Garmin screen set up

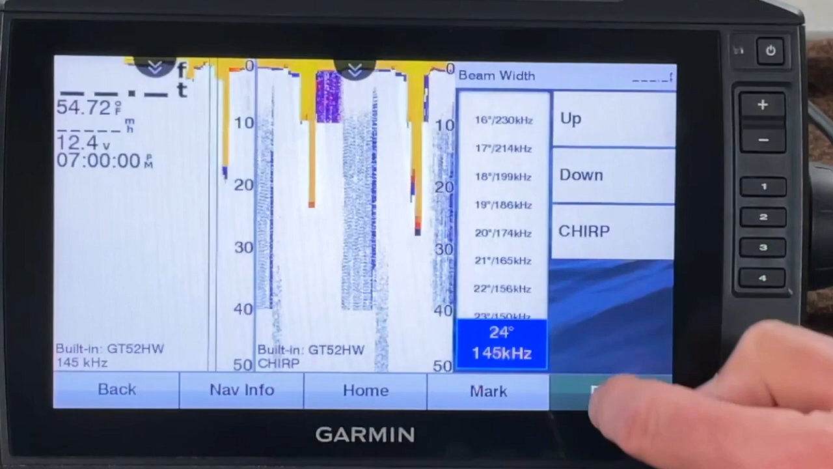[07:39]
and 145. now i got 145 and chirp so let's see if that changed on shortcut number one
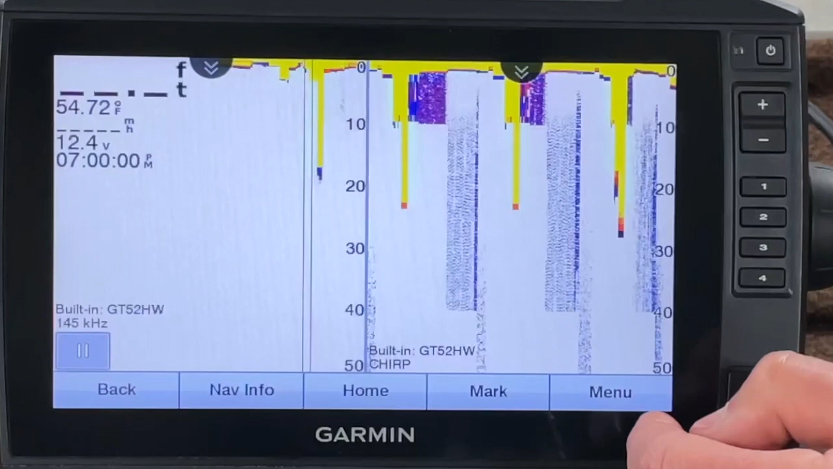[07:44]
On screen: water 54.72°F
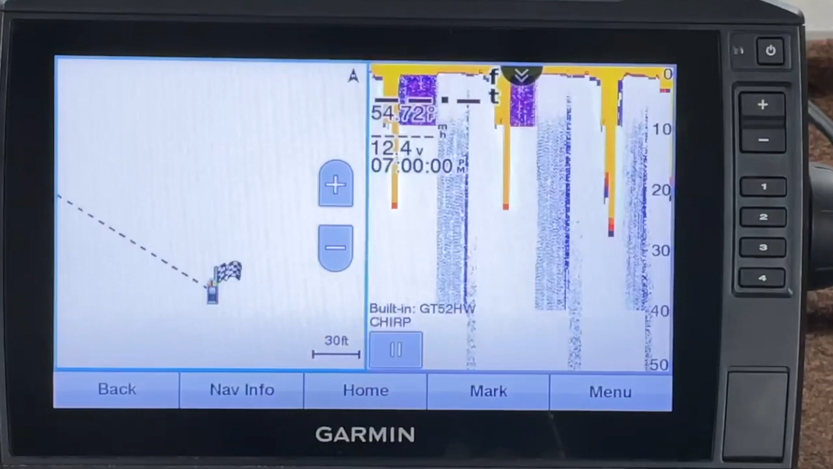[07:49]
no it didn't so it depended on which screen i put that on so i've got chirp on the number one shortcut key
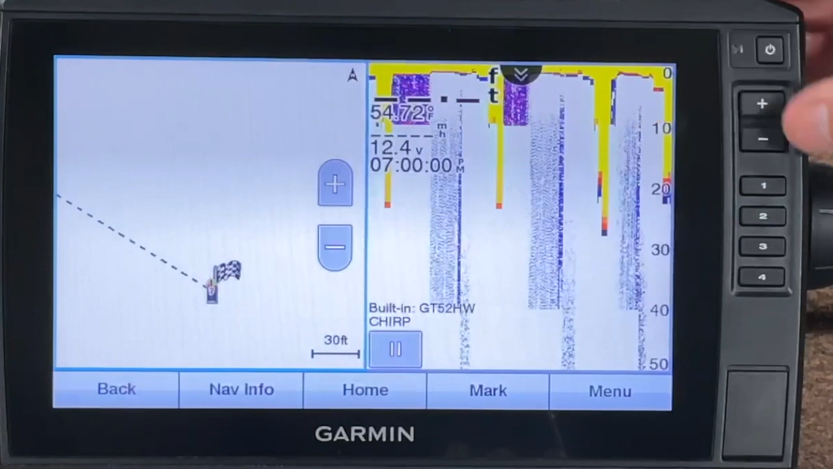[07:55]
On screen: water 54.72°F
number two which is my split frequency i've
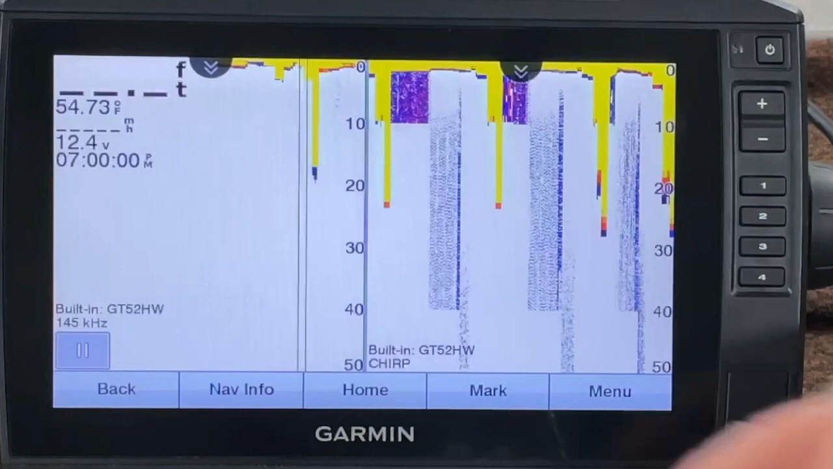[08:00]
got 145 and chirp all right for
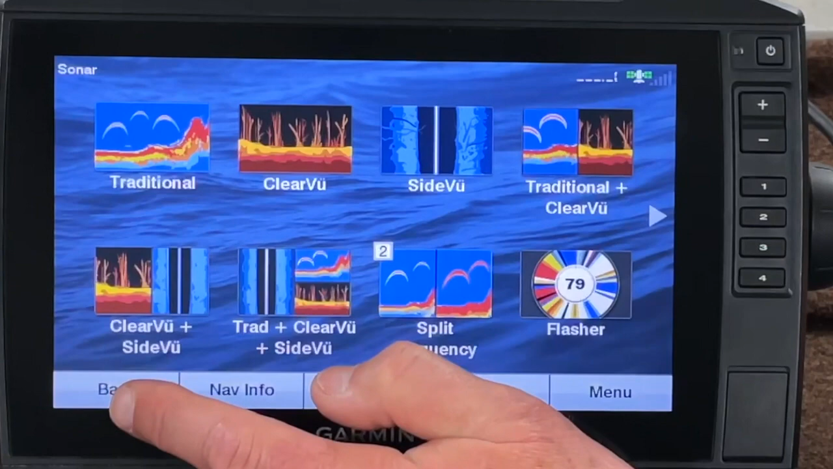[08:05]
shortcut key number three i want traditional chirp and clear view
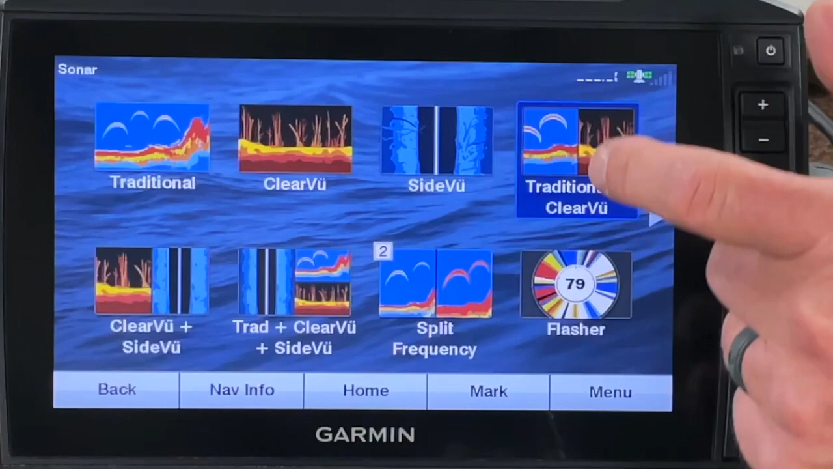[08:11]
let's go ahead and set that shortcut key number three
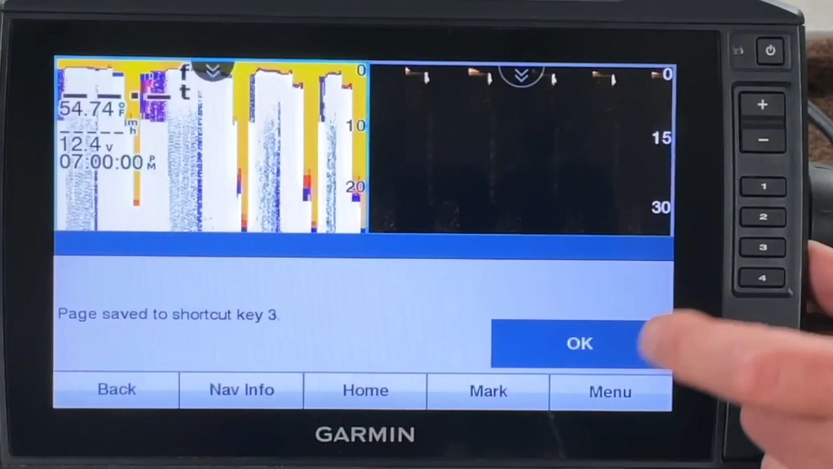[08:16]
On screen: water 54.74°F
click click okay and our traditional is already
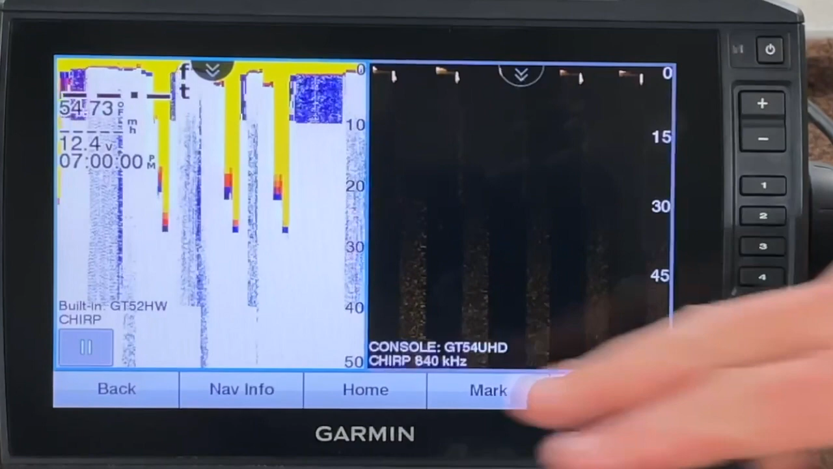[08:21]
set at chirp and our down view is at 840. so this is pretty cool right here if you notice you got the gt52
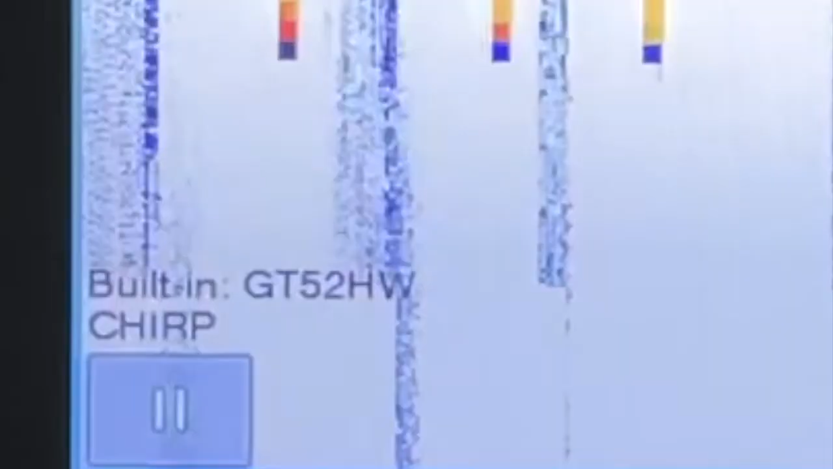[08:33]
on the left side and the gt54 uhd
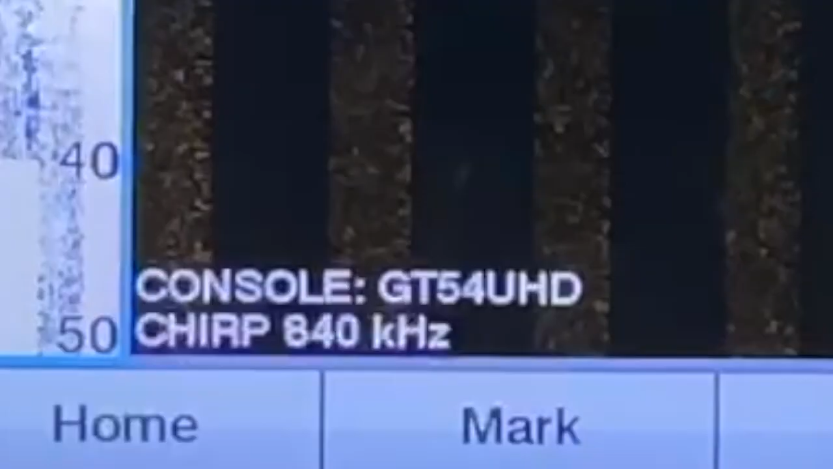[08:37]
on the right side so i'm able to look at the front and the back of the boat off of one screen now
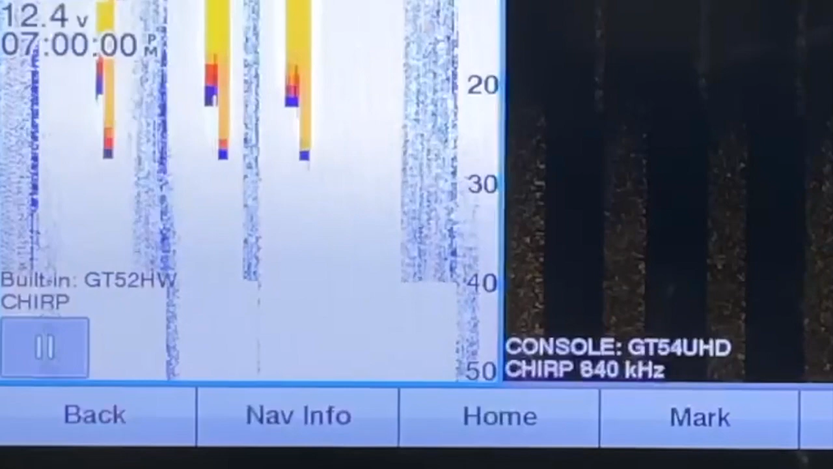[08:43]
the clear view i keep saying down view the clear view on this particular unit with a
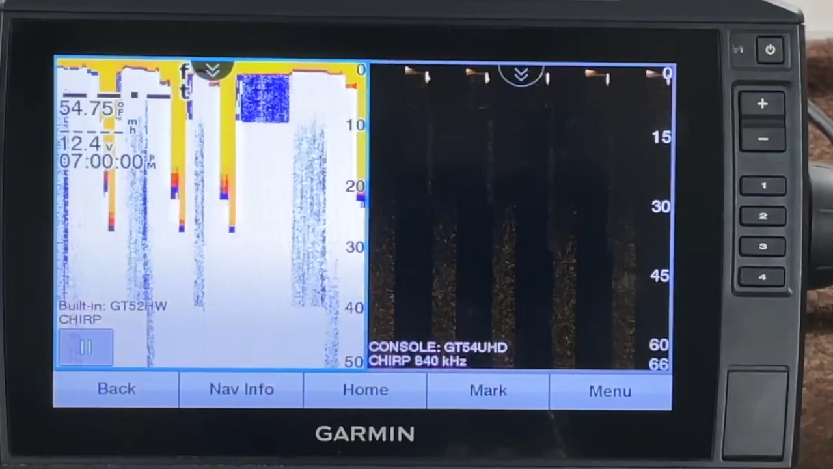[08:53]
gt54 the transducer i have you don't have any options for changing the frequency so if i go to my clear view menu if you notice i don't have anything i can't change that frequency when i got on clear view it's on it's on 840.